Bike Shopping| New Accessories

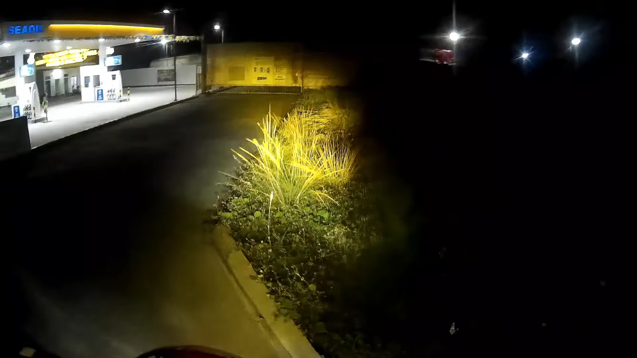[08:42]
Ayan ang high. Itong low. Yun. Ayan guys. Binili ko yan.